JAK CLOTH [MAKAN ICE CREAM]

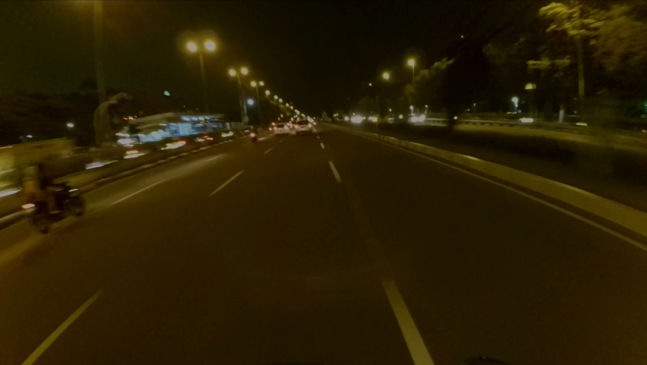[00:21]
Kembali lagi di channel gue, Panglima Jangkrik. Rencana gue hari ini pengen mendatangi Jakarta Clothing, Jakarta Expo Kemayoran. Sekarang gue lagi di jalan menuju ke sana, biasa pakai motor karena biker selalu pakai motor gitu.